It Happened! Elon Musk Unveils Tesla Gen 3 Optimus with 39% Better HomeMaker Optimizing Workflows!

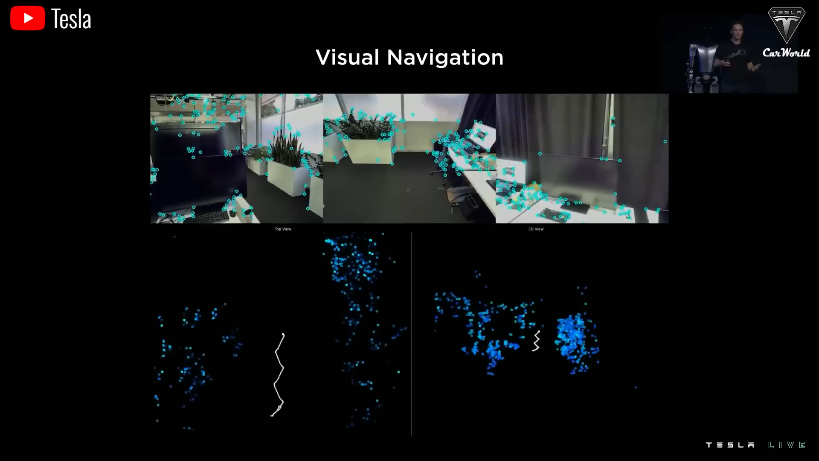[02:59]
Because Tesla's robot utilizes the same AI system as the company's vehicle, it can remember to enhance future interactions.